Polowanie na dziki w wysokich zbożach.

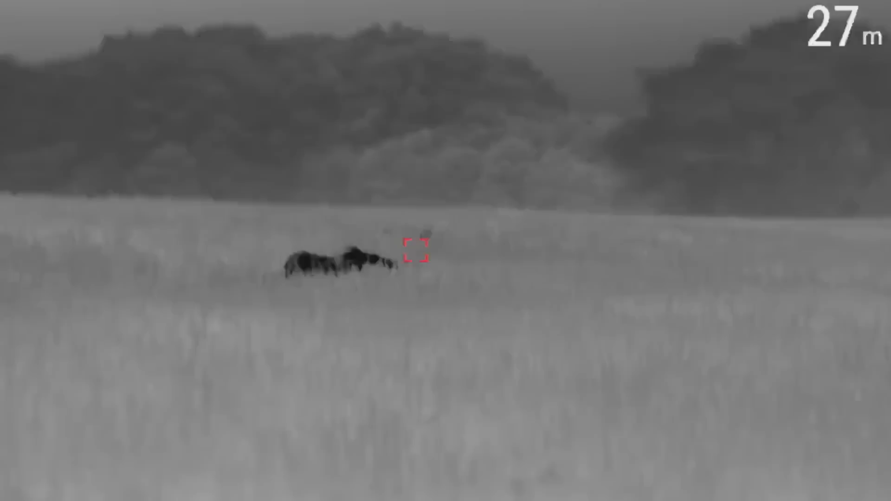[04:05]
Polowaliśmy wieczorem, spotkaliśmy watahę, którą udało się podejść na 30 metrów.
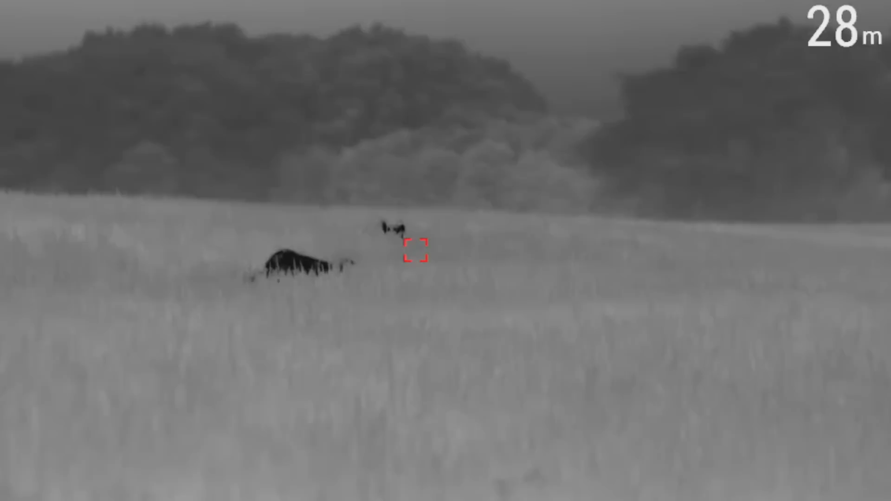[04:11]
Oczywiście w pszenicy, co oznacza, że rozpoznanie takiego dzika jest wybitnie trudne, nawet przy użyciu wszelkich możliwych sposobów, termowizorów, noktowizorów.
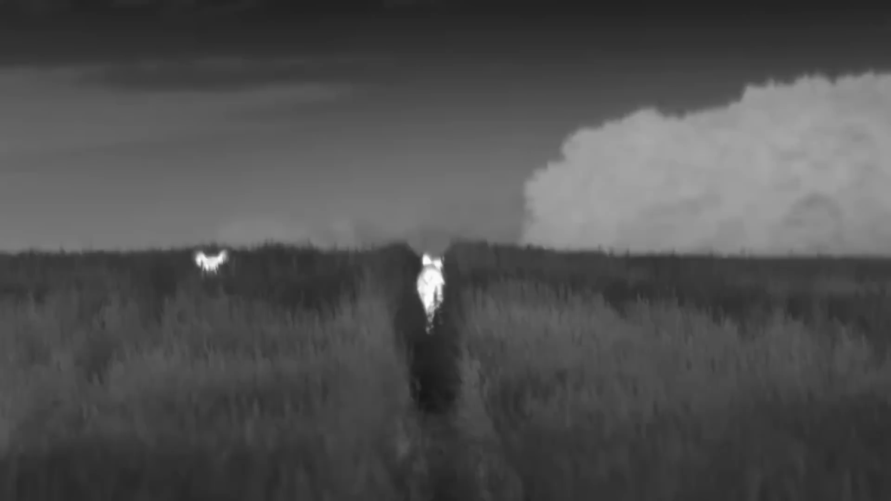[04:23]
Nie zdecydowaliśmy się na strzał, nie możemy sobie pozwolić na pomyłkę, dlatego że w tej chwili lochy prowadzają